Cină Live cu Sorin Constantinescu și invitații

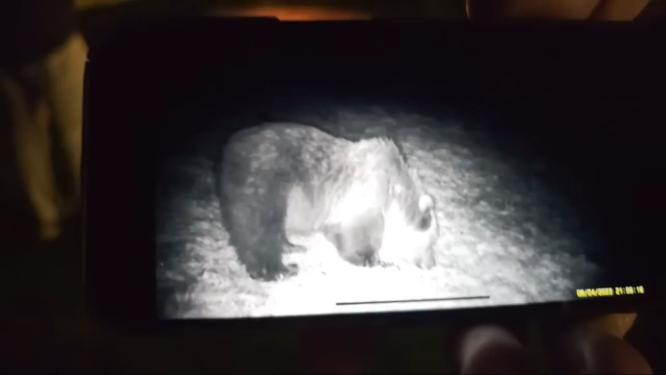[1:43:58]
La care stație meteo e domnul ăsta? Undeva pe la Borsec. Pe la Borsec, sus la...
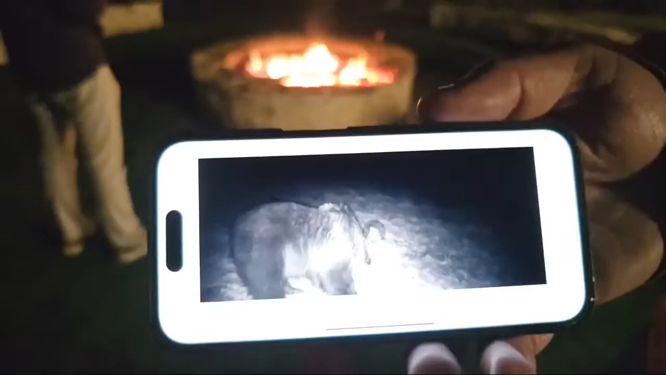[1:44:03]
Ce tare ursul! Și-a venit omul în vizită.